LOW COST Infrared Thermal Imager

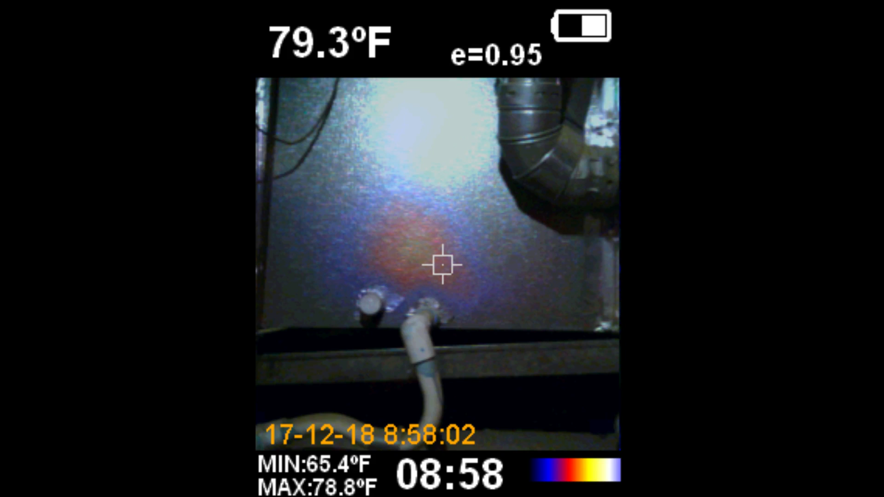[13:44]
On screen: spot 79.3°F, max 78.8°F, min 65.4°F
And you can see that there's heat behind that panel. More than likely the pilot light for the gas furnace.
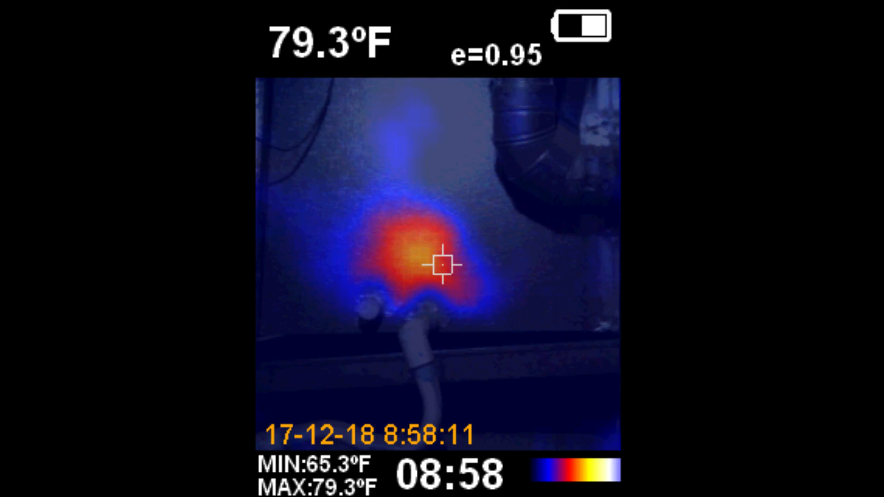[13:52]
On screen: spot 79.3°F, max 79.3°F, min 65.3°F
Electronics technicians can look for components that are heating up excessively.
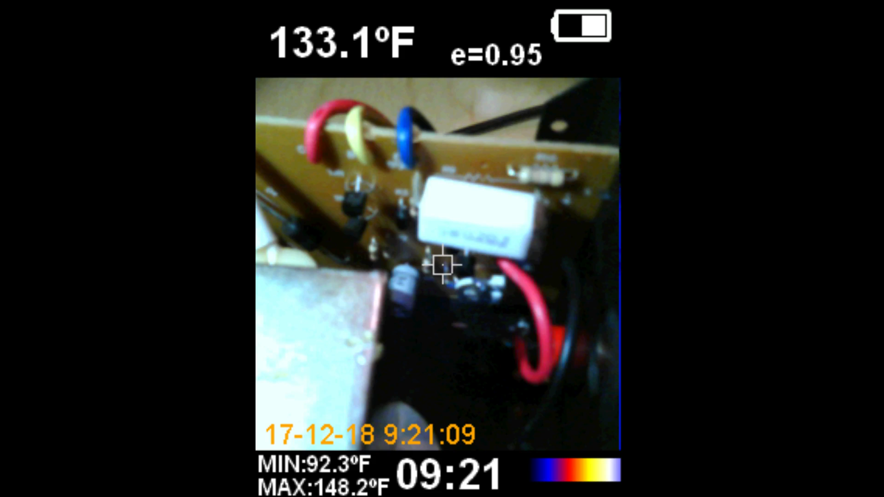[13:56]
On screen: spot 133.1°F, max 148.2°F, min 92.3°F
And right here you can see the resistor on the right.
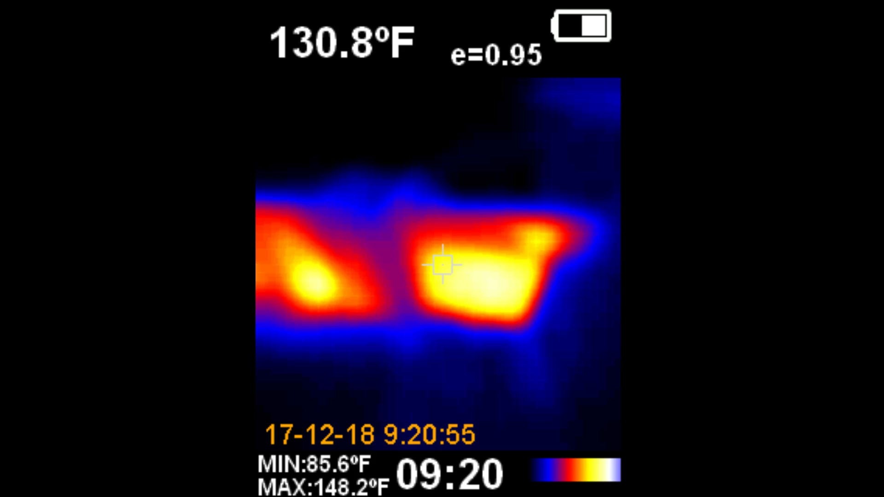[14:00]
On screen: spot 130.8°F, max 148.2°F, min 85.6°F
And on the left are diodes.
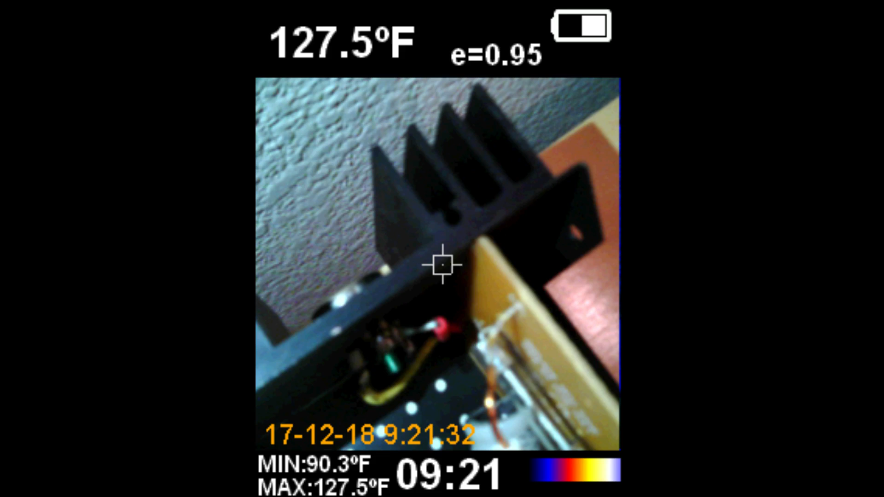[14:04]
On screen: spot 127.5°F, max 127.5°F, min 90.3°F
And over here we're taking a look at the heat sink with a TO220 transistor.
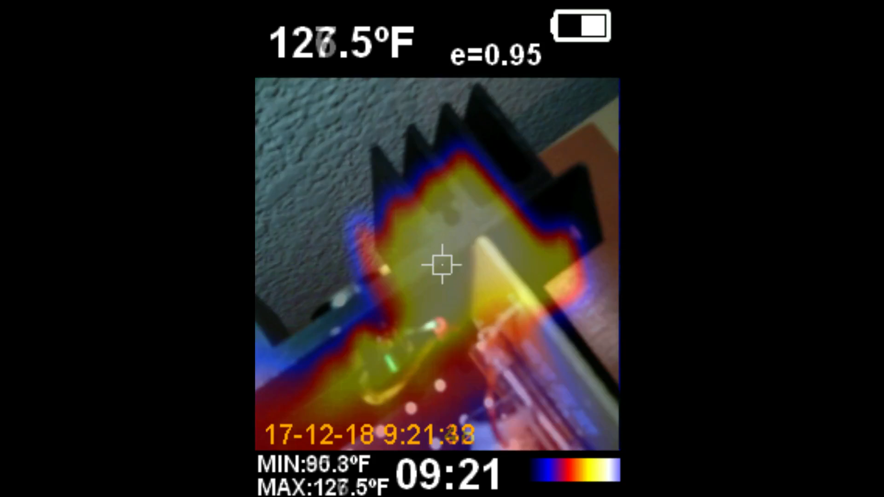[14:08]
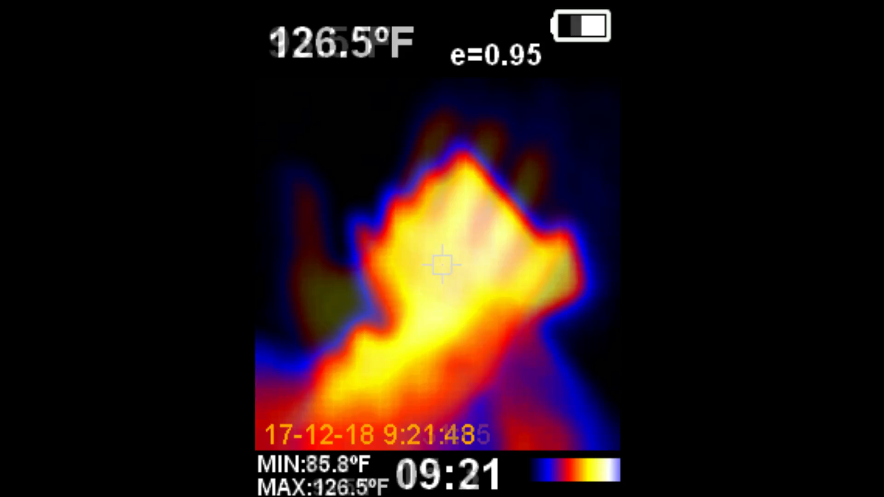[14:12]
On screen: spot 126.5°F, min 85.8°F
And a good image of my hand.
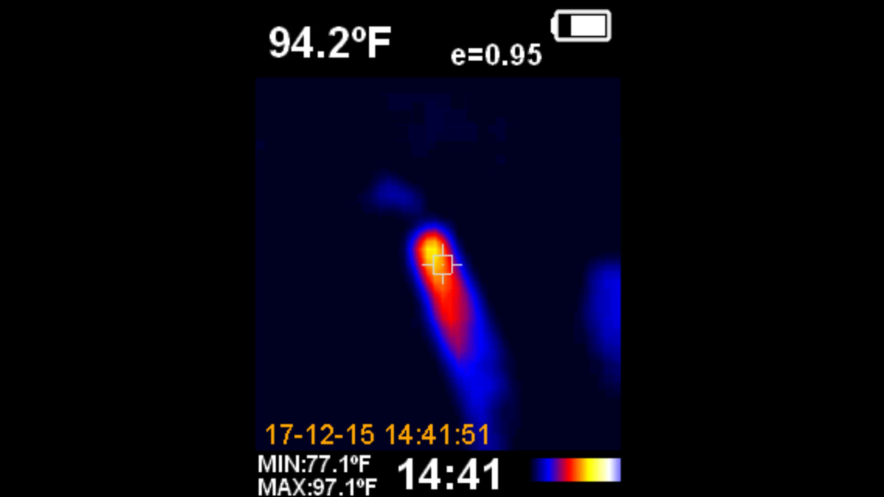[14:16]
On screen: spot 94.2°F, max 97.1°F, min 77.1°F
And you're looking at hot water coming out of a shower head. I hope you enjoyed this video. If you did be sure to rate it a thumbs up. Subscribe and post links to this video on other websites and blogs.